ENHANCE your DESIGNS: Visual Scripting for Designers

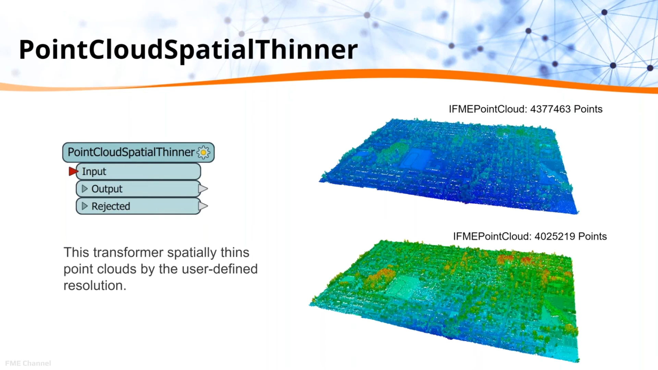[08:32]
Other difficult-to-handle data types such as point clouds can be more easily manipulated using the visual transformers.